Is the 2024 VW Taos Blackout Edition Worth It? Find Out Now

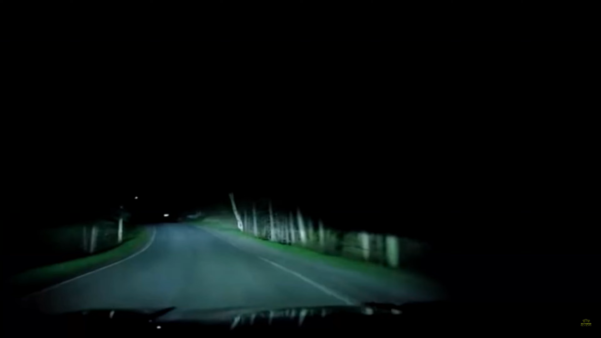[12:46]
lights up the curve ahead of time ahead of the curve sorry so they're they adapt in that way and i find